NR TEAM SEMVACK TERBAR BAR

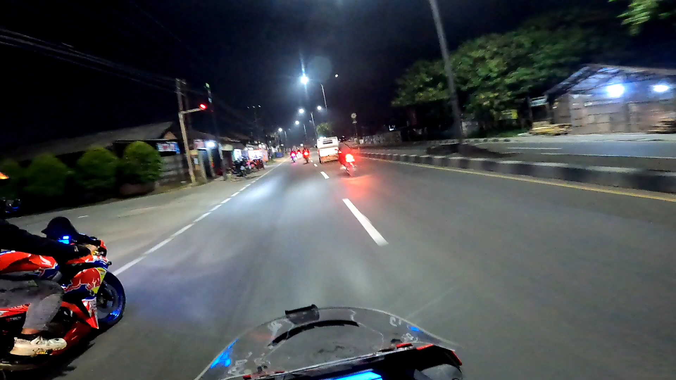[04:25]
Gila kalau malam. Itu apa tuh? Jupiter apa Satria tuh kencang banget.
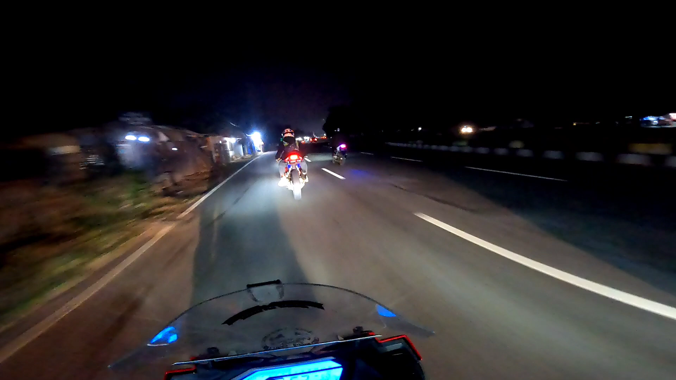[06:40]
Anjay coy, kita ke Karawang coy. Ini sampai mana ya ini ya? Oke guys, kita harus sekarang udah sampai di Karawang nih coy. Gile. Sampai di mana ya?
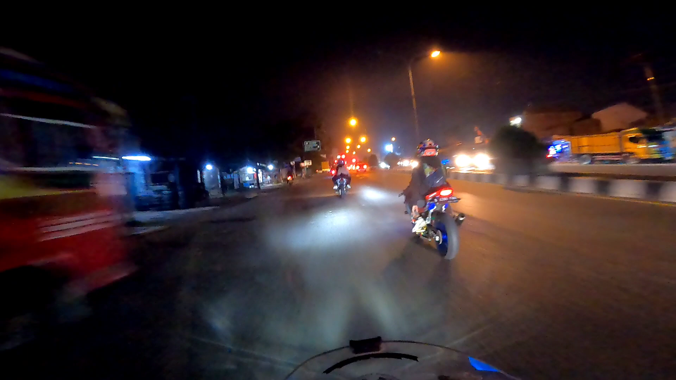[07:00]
Lupa gua namanya coy. Nah, kalau yang ke kiri itu kan jalan baru coy. Kayaknya kita mau lurus ini.
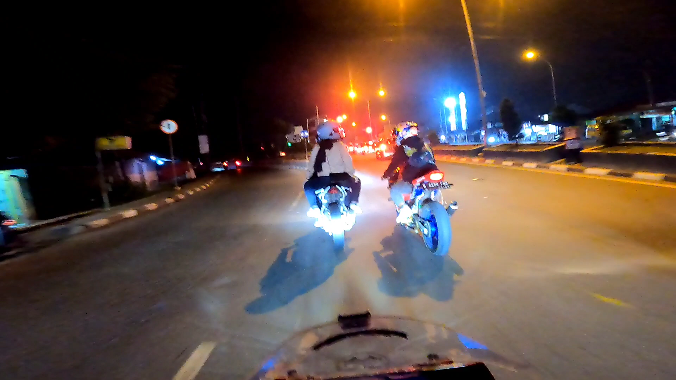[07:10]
Di Paropo cuman enggak keluar ini Bang Ke. Bang Paropo Noli. Ini kawasannya Bang Paropo Noli coy.
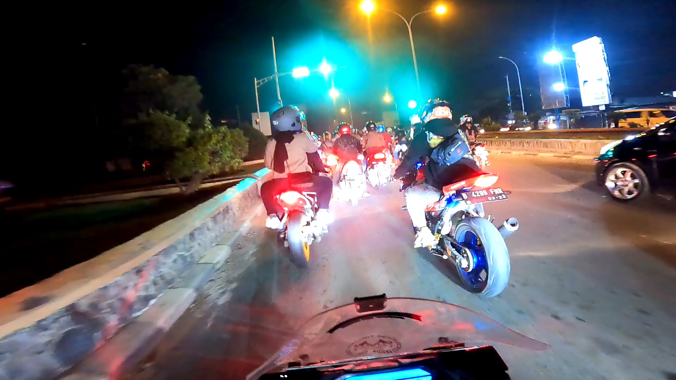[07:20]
Kita kalau mudik tuh ke sono, jalan baru. Ini kalau ke Subang lurus. Anak-anak gabut terus.
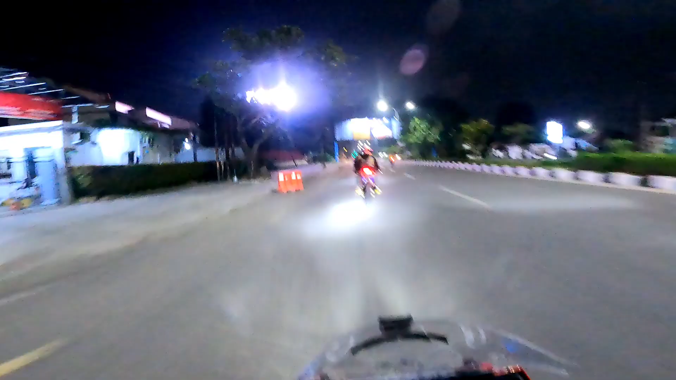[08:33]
Nah, ini tuh di Karawang Kota cuy. Jalanannya udah bagus, gak kayak yang tadi anjir. Set. Lumayan enak ya di Kota Karawang ya.
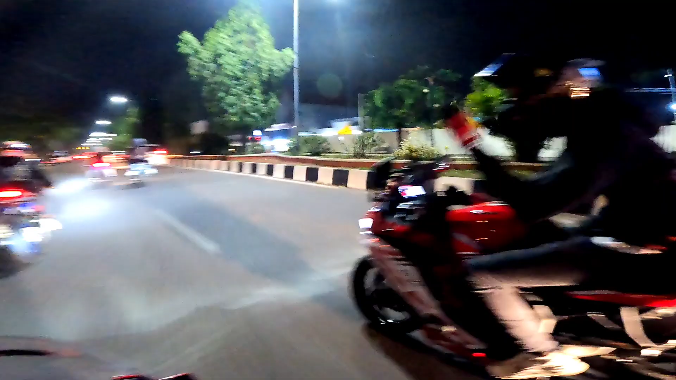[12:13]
Di lampu merah ya. Di lampu merah.